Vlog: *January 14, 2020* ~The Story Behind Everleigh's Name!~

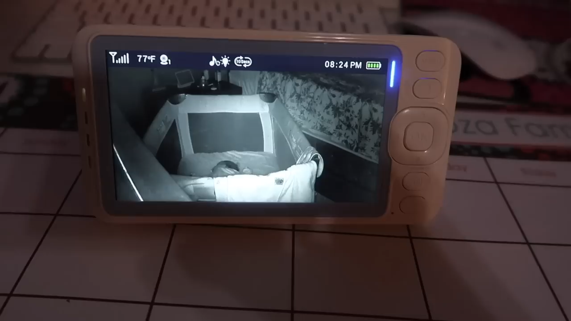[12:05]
Okay, Wynn. This thing, can you hear it? It plays lullabies.
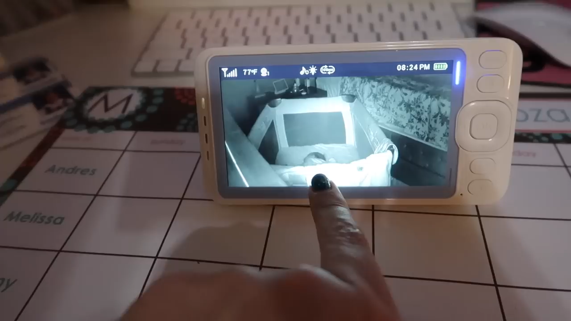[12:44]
I put her to bed after I put Autumn to bed. So, no. Actually, I put her in bed before Autumn. And she just fell asleep a little while ago.